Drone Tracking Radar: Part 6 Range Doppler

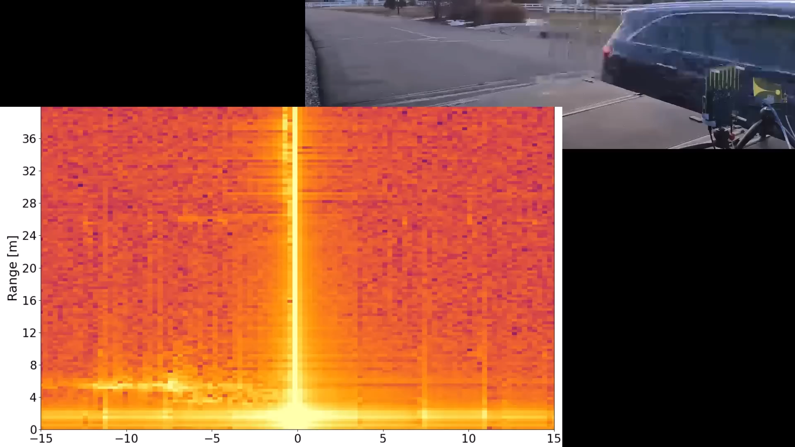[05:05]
That velocity is plotted on the X-axis in meters per second. But I'm just noticing now that the X-axis labels got clipped off.